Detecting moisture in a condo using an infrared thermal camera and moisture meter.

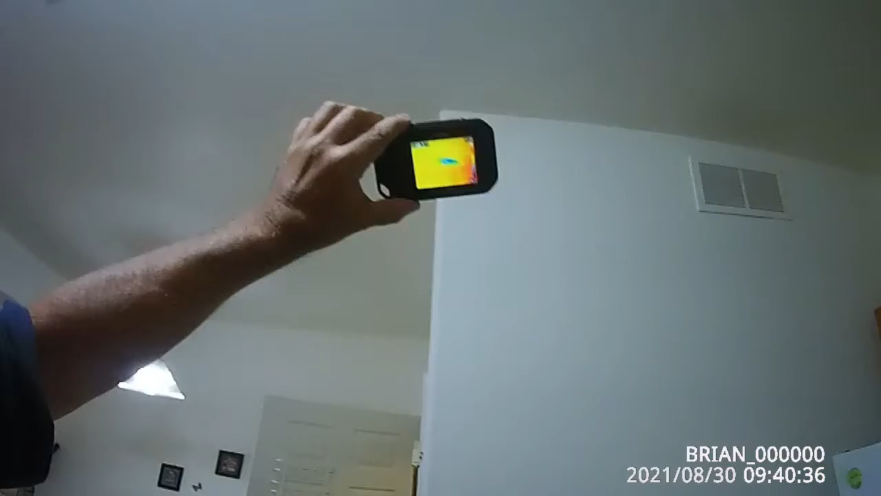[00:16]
corner of the wall and also noticed that it looked like I had a little bit of moisture damage.
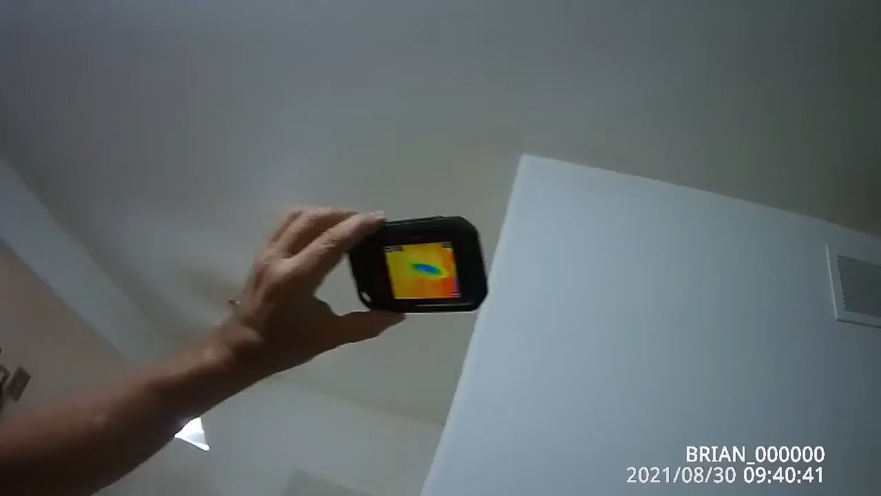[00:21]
I went back with the moisture meter and the moisture is high,
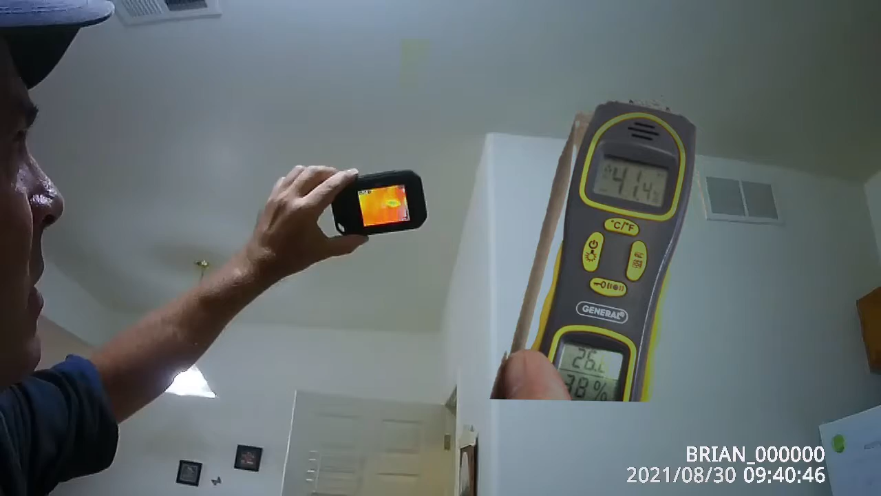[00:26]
it's over 50 percent and so there is a leak,
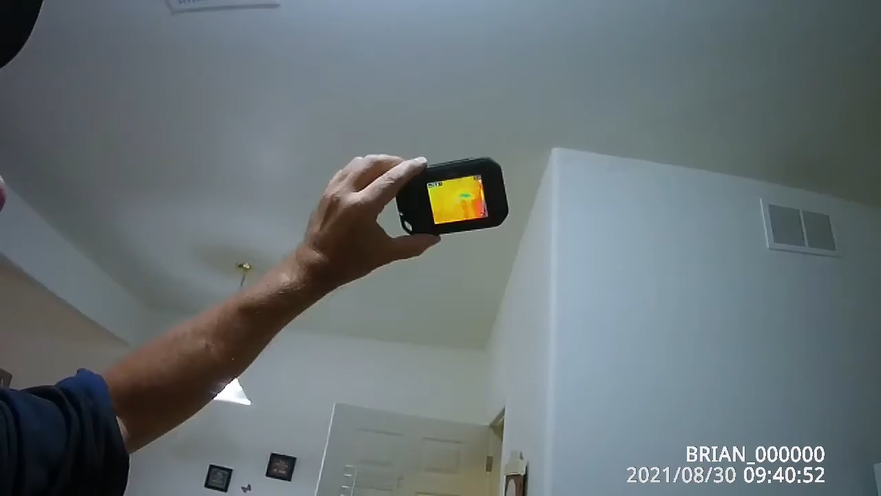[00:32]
a possible leak, and I say possible because see we have our vents here, we've got cool air, now this was present before and it was wet before I turned the air conditioner on,